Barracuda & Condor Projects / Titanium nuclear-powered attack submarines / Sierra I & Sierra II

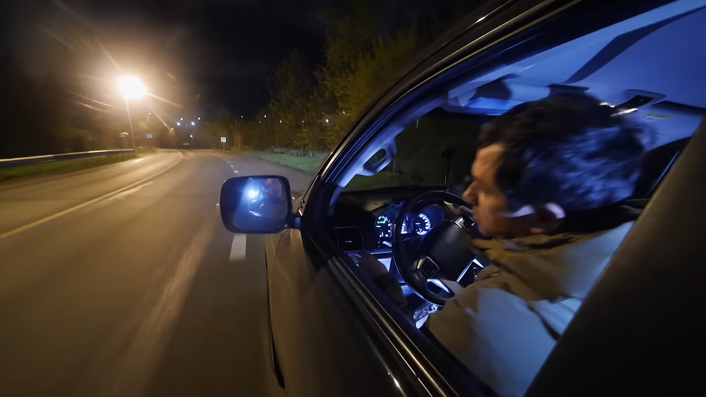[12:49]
Just for the sake of interest, sit behind the wheel, sideways to the front.